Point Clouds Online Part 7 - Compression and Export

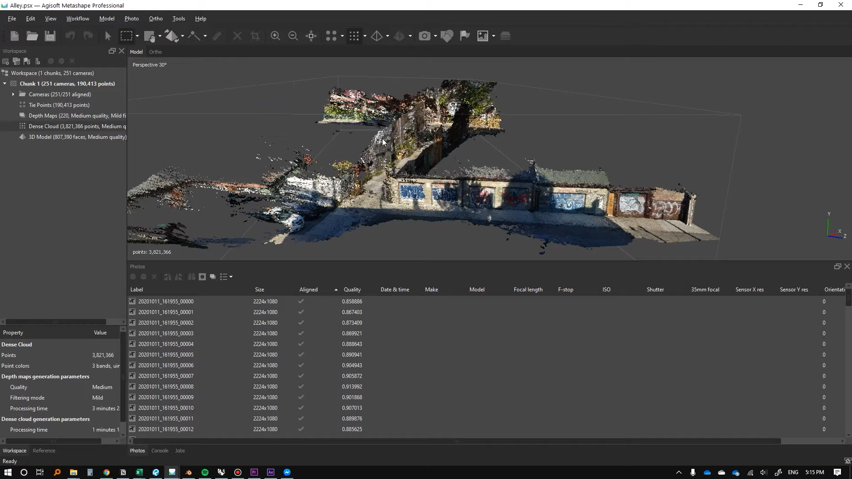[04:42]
Cause we really didn't grab any more data than we needed. Um, but with that being said, we need to shut off four megabytes and there's a ton of ways you can do it.
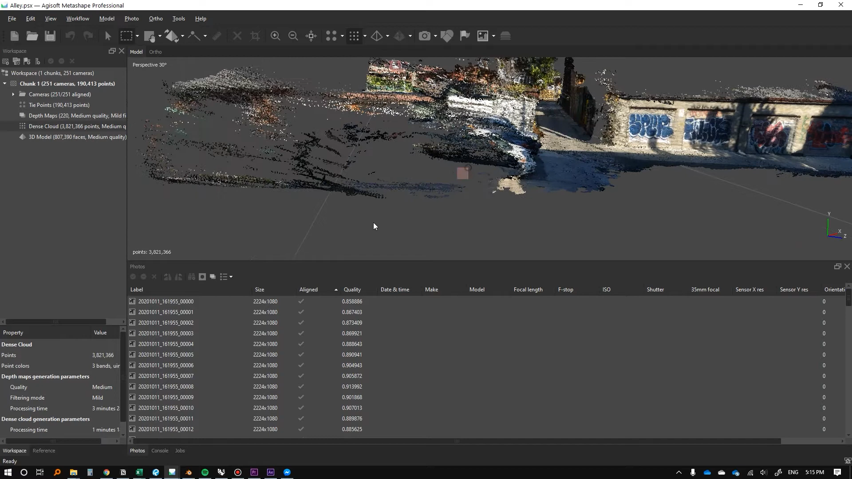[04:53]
You know, you could just start ripping things off like that. Uh, just deleting things like that. But let's say for instance, we just want to reduce the density.
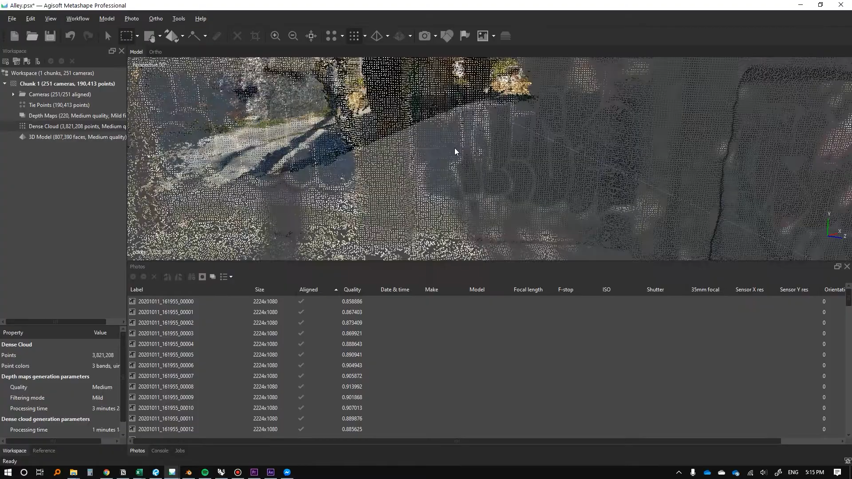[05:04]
Um, you know, cause like if you go here, it, it, it doesn't really matter how dense this is when you're all the way out here.
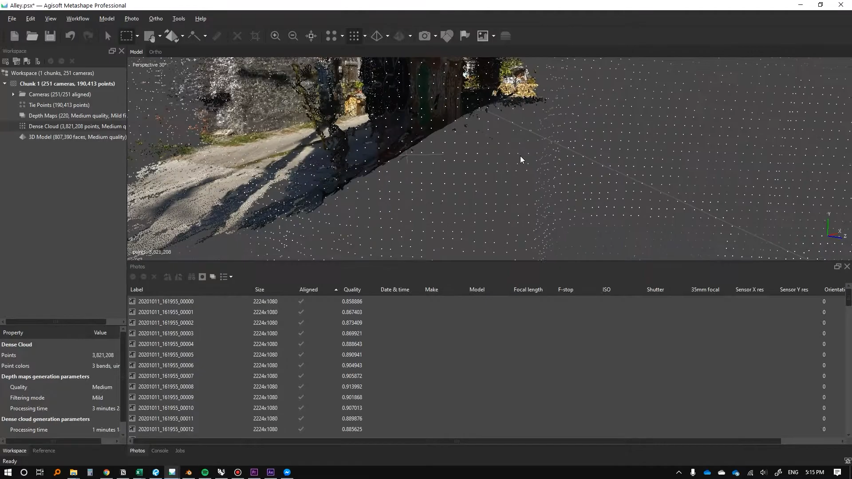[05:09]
Right. This is all looks like a solid surface. Only once you start to get this close, will you really start to see things. And that's a calibration thing that we're going to want to work on.
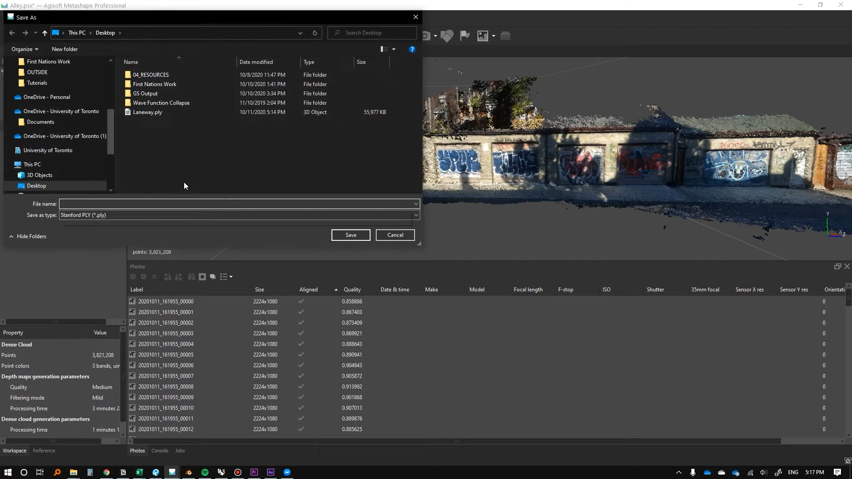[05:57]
We lost, we lost a couple of, a few tens of thousands points here. Um, and I mean, frankly, that's probably enough for this. If we just export the points again, as a quick test, we'll probably see that it's enough, but I do want to go through the exercise a bit more. Okay. Okay. So it actually didn't really do anything.
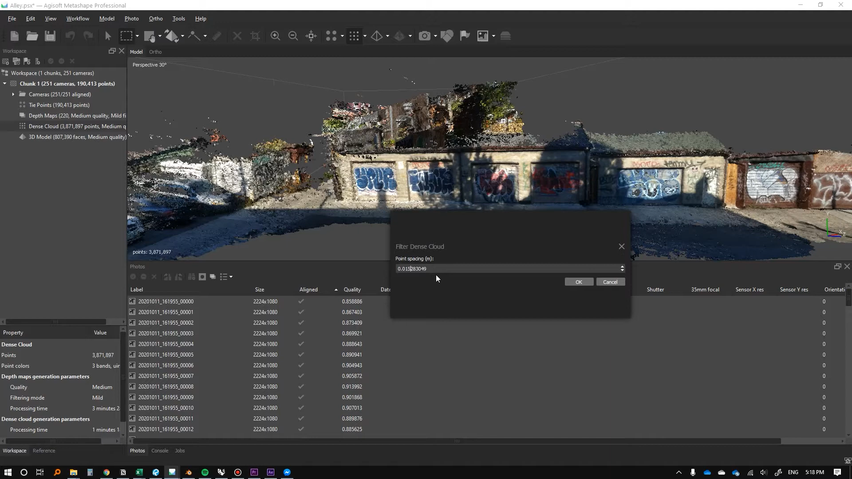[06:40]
And now we'll go back to tools and then we'll go to dense cloud, filtered dense cloud. And again, this is the default, um, 0.007. So let's just change this to 0.015. Click. Okay. Replace dense cloud. No. And we can just refer to the point count here. So three, eight, seven, one, we'll see what comes in next.
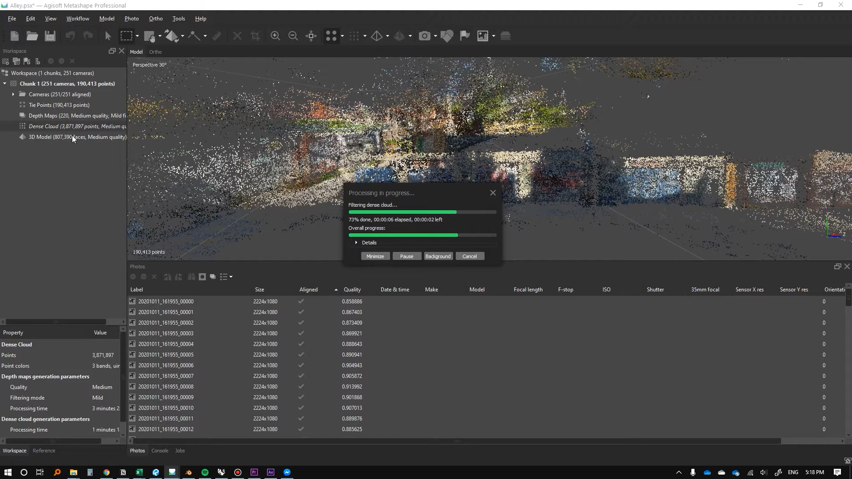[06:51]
Okay. So just like that, we've cut it in more than half. By, um, spacing it out. And frankly, when you're this far away, you can't really tell. When you get this close, you can start to tell. So it kind of depends. Let's just compare the two. Kind of depends. I bet you when we export this now, it's going to be like 30 megabytes.
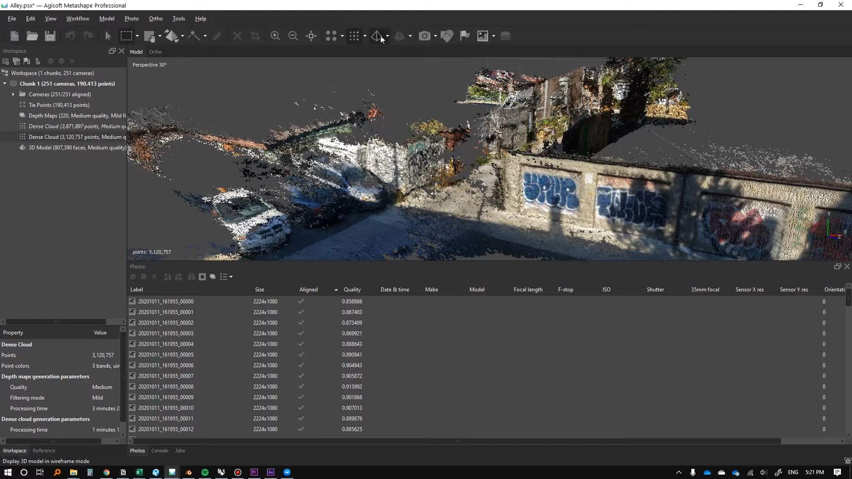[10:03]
So the next thing we're going to look at is exporting meshes. Um, so for that, we're first going to just go to our mesh and take a look at and take a, uh, see if we're happy with it. So this is our textured mesh.
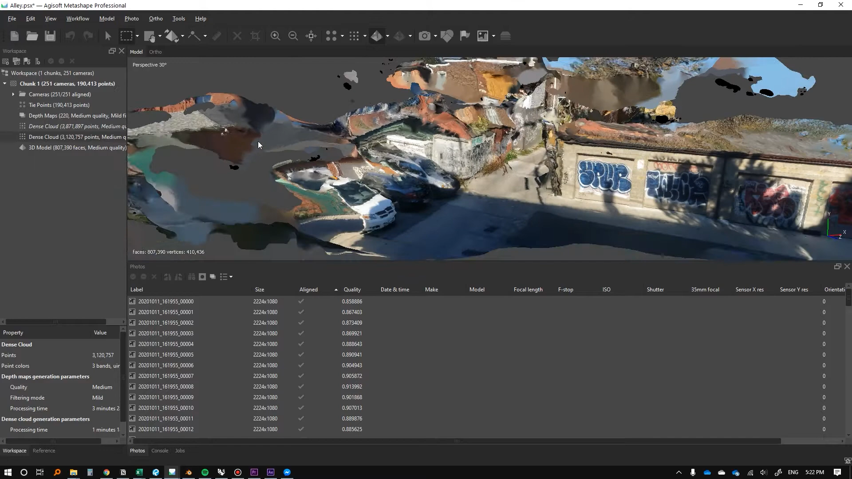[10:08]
I might actually rebuild this, um, just because I am pretty dissatisfied with, with this part. So to do that, now I'm just going to go back to our original dense cloud. Now that I had deleted everything like that. And I'm going to build the mesh from this dense cloud. So workflow build mesh dense cloud, make sure dense cloud is selected. If you're following along, which you probably aren't cause you don't have this file. I'm going to just click. Okay. And sit tight.
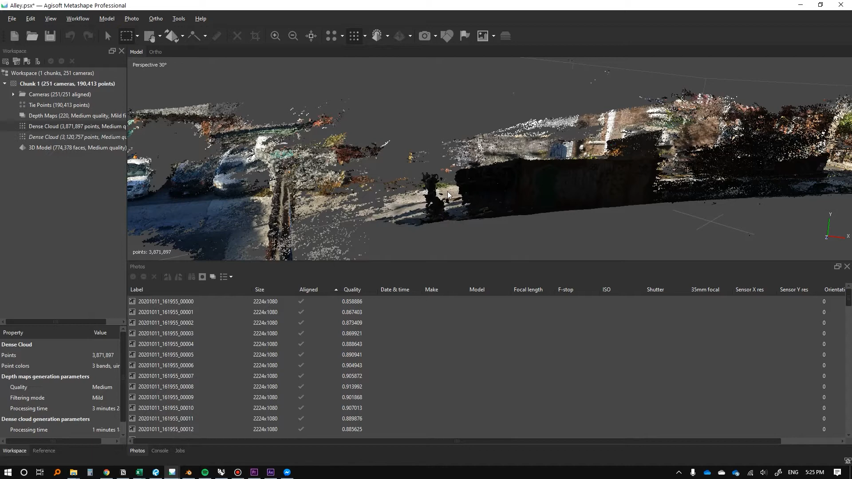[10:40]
This will probably take five minutes. So now that the mesh finished again, I'm just going to look at the shaded view of it.
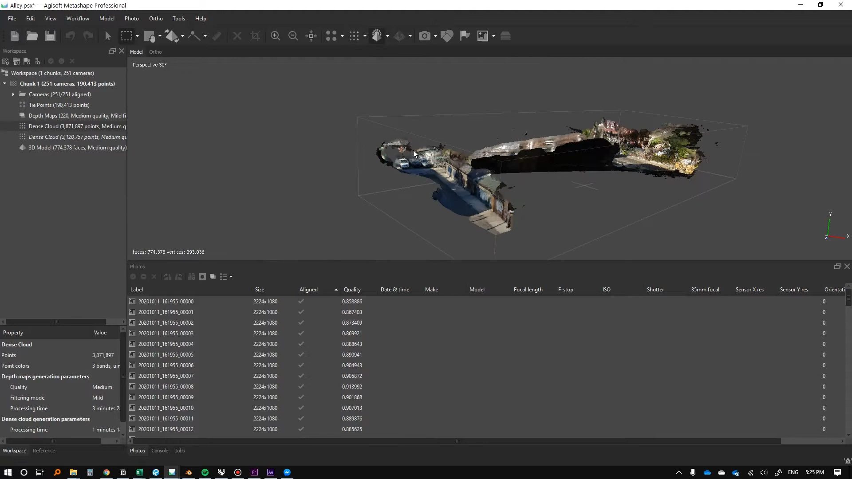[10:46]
And you can see that it's now adjusted to accommodate for the point cloud.
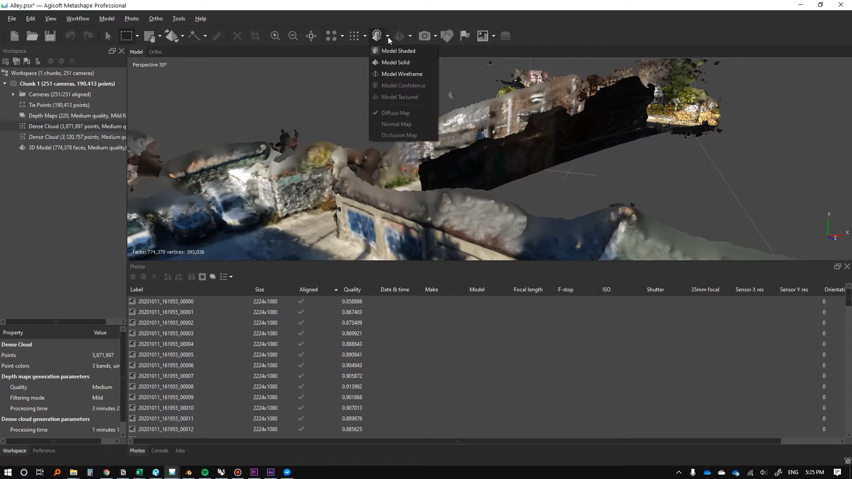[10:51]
And that means one more time, we're just going to have to rebuild the textured model. So we're going to do workflow build texture, same thing. Okay.
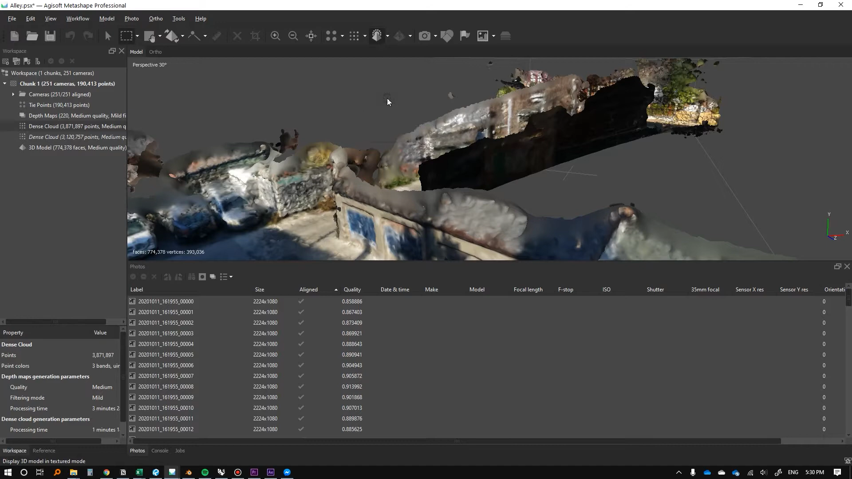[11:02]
So I just rebuilt the texture really quickly and yeah, it's looking, it's looking good. It's looking better than it did before anyway. Okay. So now we're going to export this file. Um, this will be our mesh, the mesh equivalent. And I do want to add, like, we're going to put this into blender and we're going to use blender to basically decimate what they call decimate the mesh, which will basically make the mesh less dense.
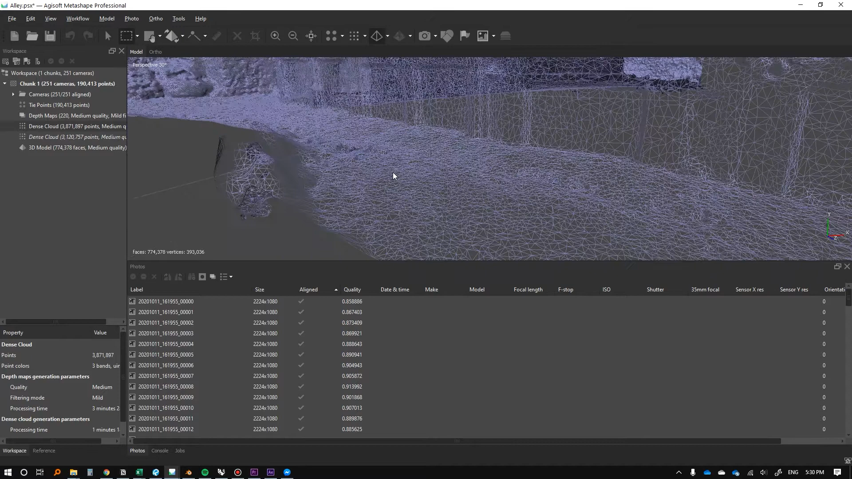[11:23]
Um, this is only if you really want to upload it. Otherwise, this is a pretty light mesh if you're just using it in like a working file. Um, but for online, it's a different story. And you could do that here. You could go to tools, mesh, decimate mesh, but blender is good because you can do it procedurally. Um, meaning that we can see how much we're removing before we actually commit to it. And so it's a lot more receptive that way.
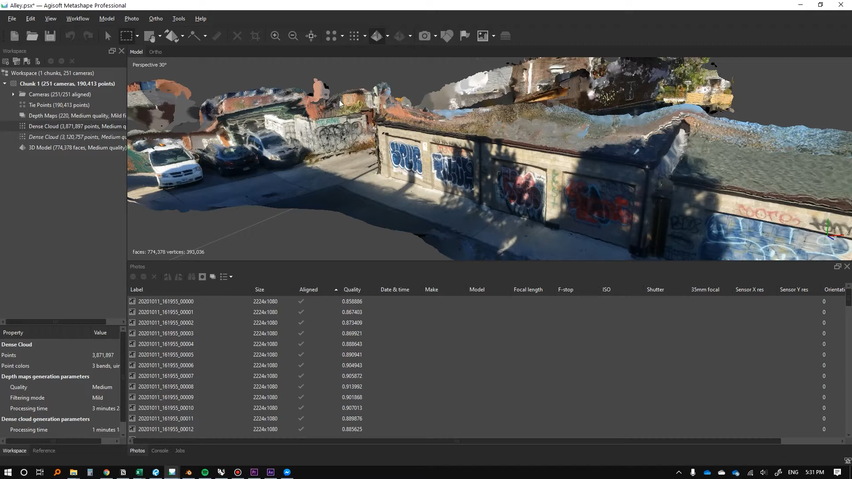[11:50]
Uh, and we have to export it out of here anyway. So we might as well take an extra step and put it into blender. So we'll go to this 3d model here and remind you just, this is a medium quality.
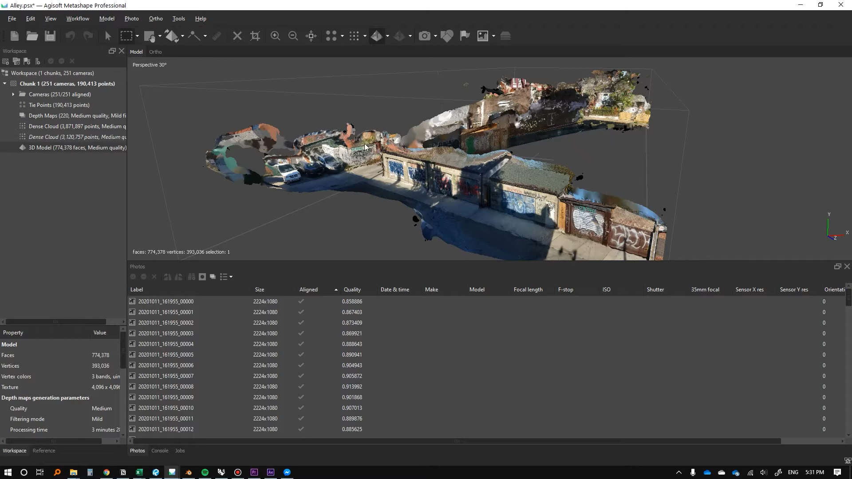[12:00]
Everything about this is medium quality. Um, so something just to appreciate. Uh, so we'll go to export model. There's tons of different file types. Um, GLTF is like really good for doing things online. Uh, but we're actually going to start off with an FBX because that's the best way to get things, um, basically between modeling, modeling programs. Um, so I'll name this, uh, laneway,
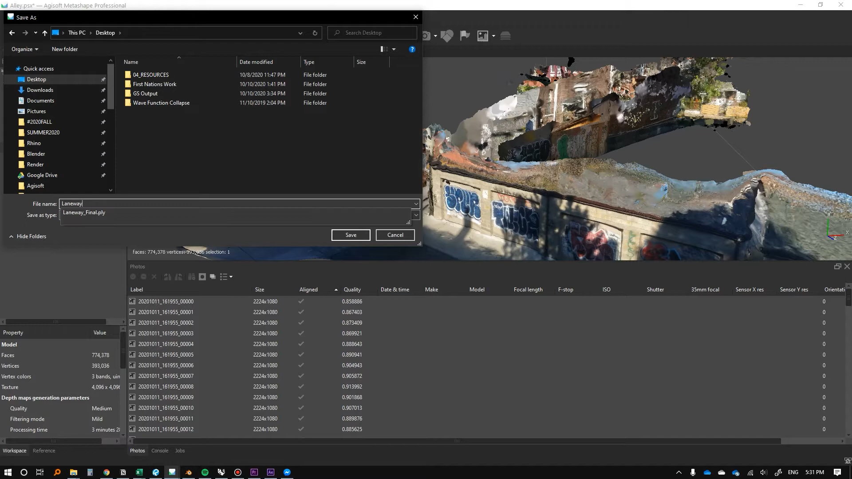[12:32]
if I can spell laneway mesh. It's great. We don't need the cameras unless you want to do something else like some animating or something like that. Then you could, you could recreate your walking path that way. Markers. Uh, we don't really need those vertex colors. Yeah. Export texture. Sure. And yeah.
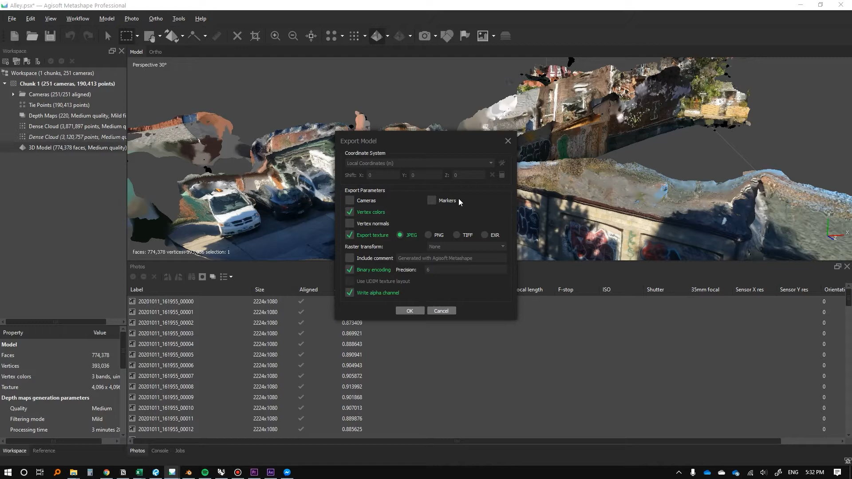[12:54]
So there we go. I mean, this, we don't even have any markers, but either way. So I'm going to press okay. And that was quick.